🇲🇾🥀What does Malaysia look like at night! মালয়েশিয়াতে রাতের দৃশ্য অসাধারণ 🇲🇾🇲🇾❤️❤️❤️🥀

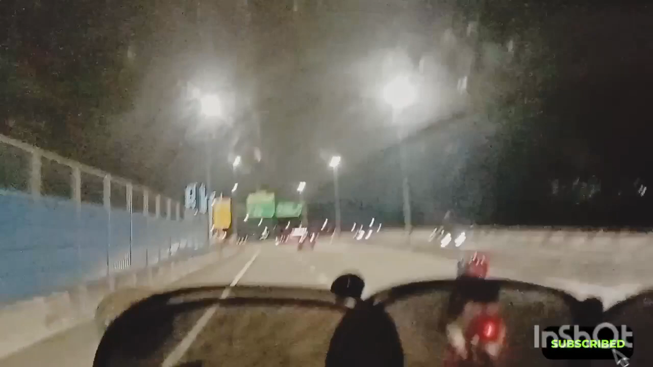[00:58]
तो मालोश्या ते दीनेर थेके रात तरे अरो अनेक सुन्दर लागे
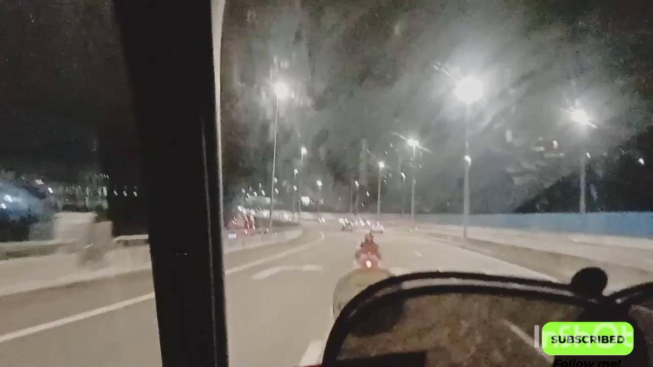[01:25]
थे रास्ता घर्ट र कल्था बोलब के हे रास्ता घर्ट पनेक टाई
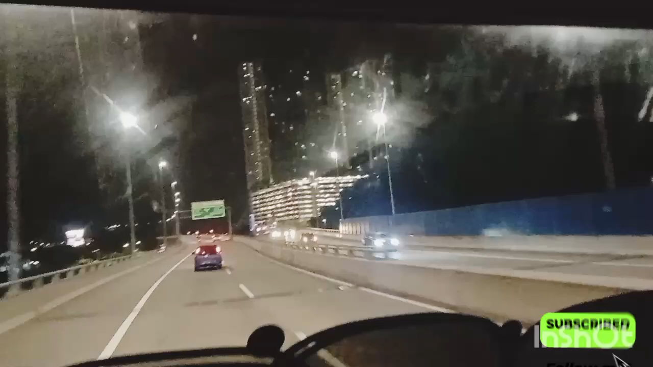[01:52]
आमियों एकान पोजन तो मालो शेयर होली बली गीसुई सिंथे बारे नाई करना में भाई रेट पॉम्बे रोई आर आसके शारा दीन बारांग डेलिवारी दिये एक होन अब रा अधे रोमे रूर्द देशे रोमना दिये छी
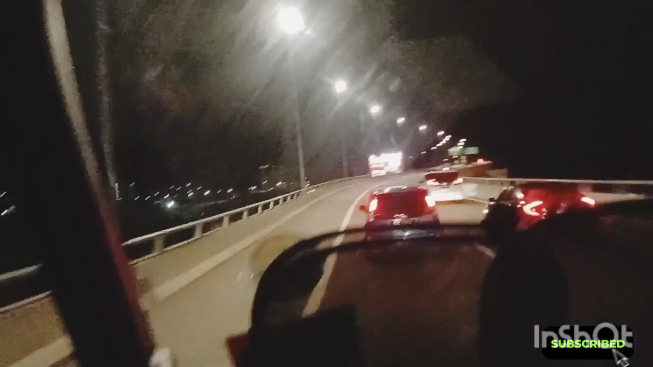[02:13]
तो अपना देर के देखात ची जे मालो शेटे रातेर को रिवेश्टे क्या मौन अबना देखते था कॉन रातेर हीटा आमी नी जाओ देखे छी एवां अपना देर माजे तोले धरल लाम